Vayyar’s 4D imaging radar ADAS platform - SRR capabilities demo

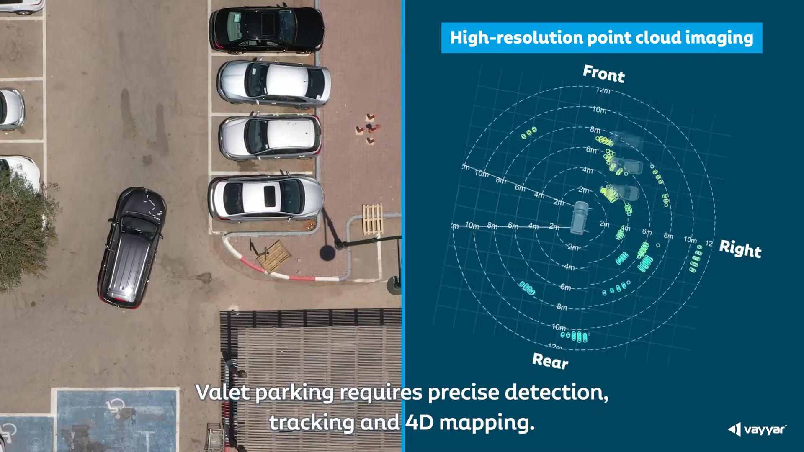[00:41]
Viar's platform generates high-resolution point cloud imaging, enabling drivable path detection and identification of occupied and available parking spots.